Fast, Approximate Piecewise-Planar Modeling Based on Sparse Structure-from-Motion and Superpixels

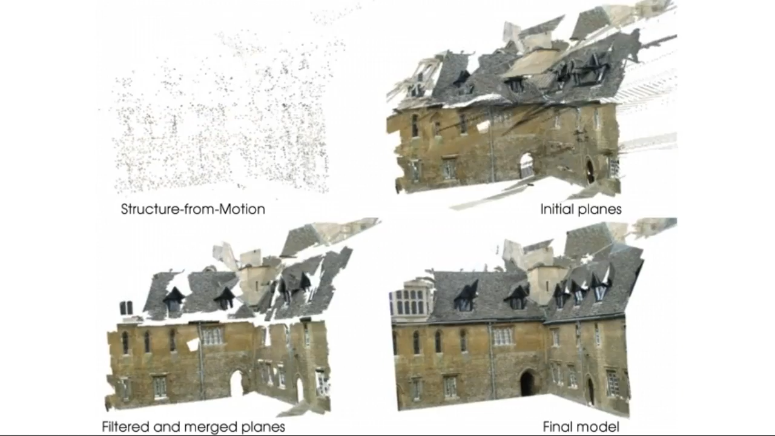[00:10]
combining superpixels and the underlying sparse 3D point cloud.
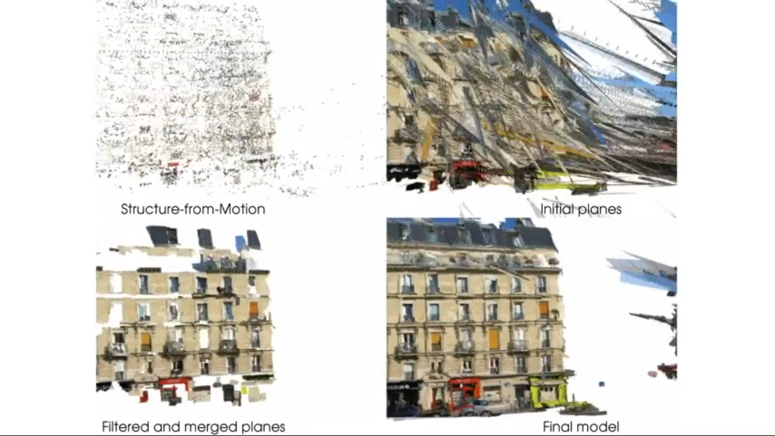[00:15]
The sparsity process is a great challenge for methods like region growing, normal clustering and multi-structure fitting.
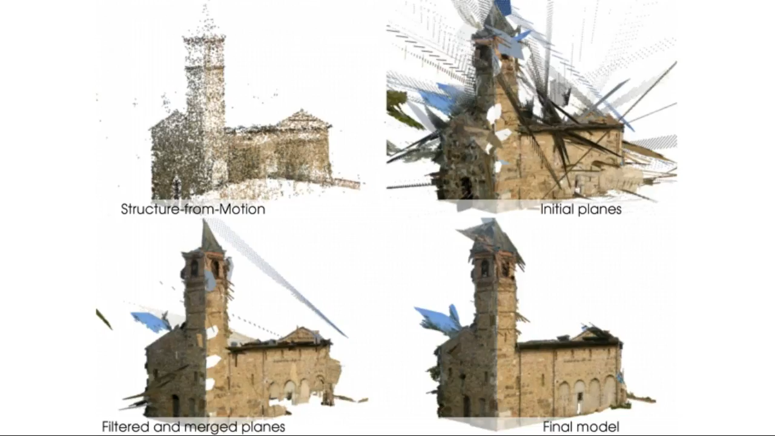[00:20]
Dense multi-view stereo algorithms have difficulties with textureless areas, most rely on the restrictive Manhattan assumption,
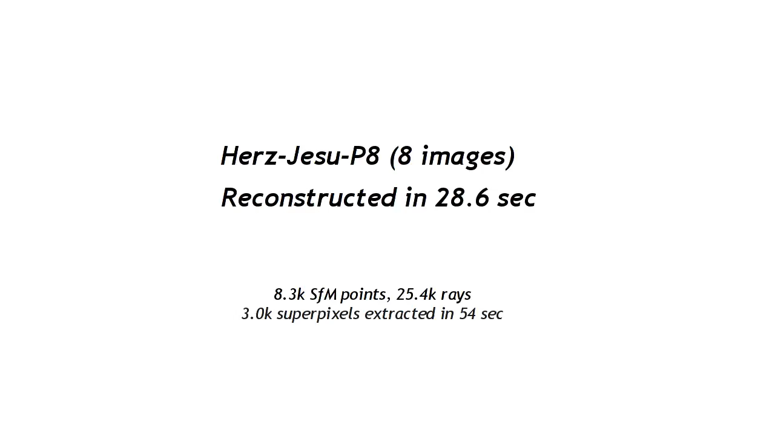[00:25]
are often time-consuming and return in excess of detail in our application.
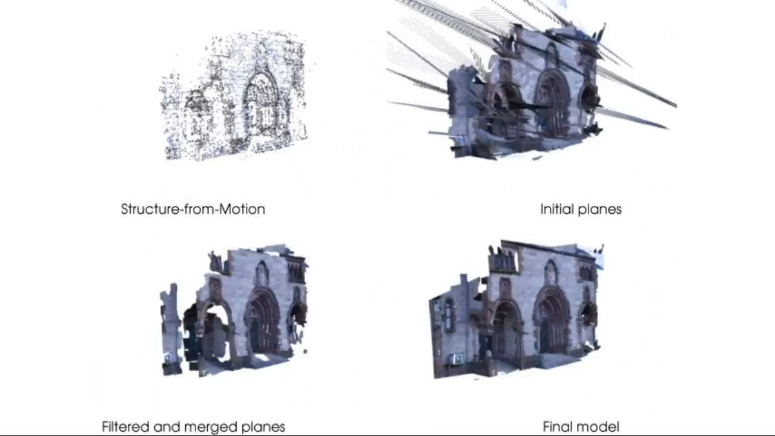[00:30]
Motivated by the success of slanted plane stereo algorithms, our method leverages image segments to guide local plane fitting to the sparse point cloud.
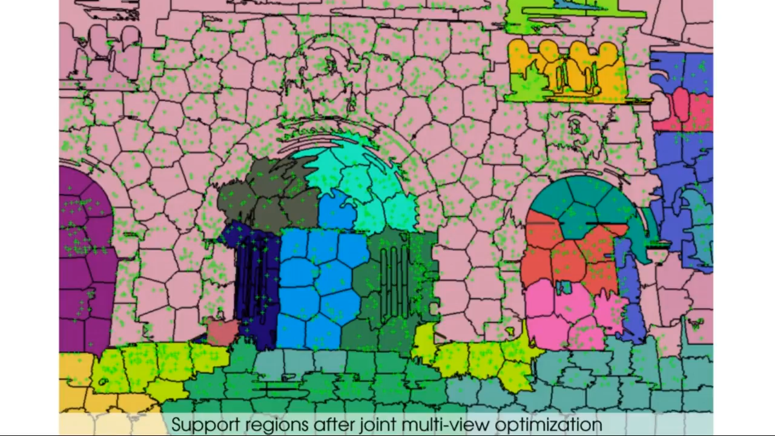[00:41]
To find image areas belonging to the same planes, we propose a novel multi-view optimization driven by image features, 3D points and visibility rays.
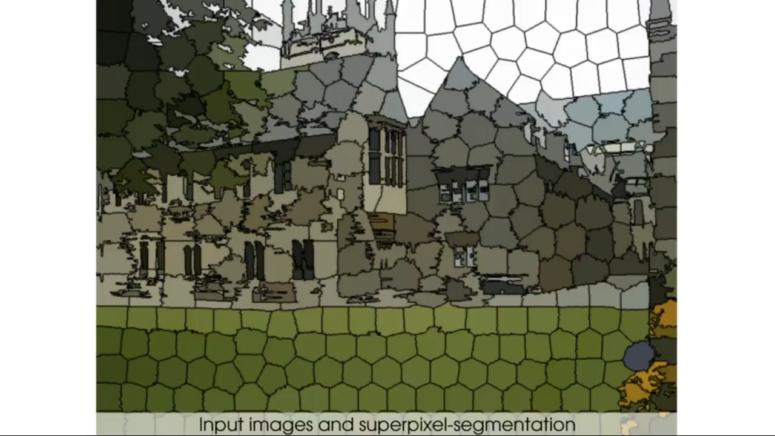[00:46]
This we solve jointly over all superpixels in our views.
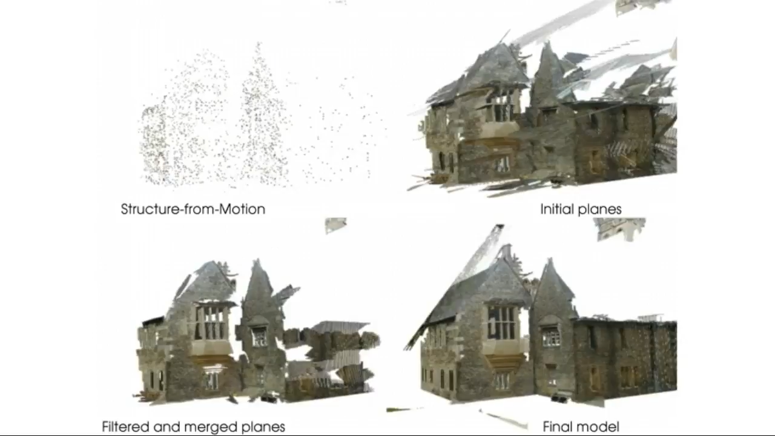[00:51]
It avoids expensive photoconsistency computations and takes seconds to minutes on the presented scenes.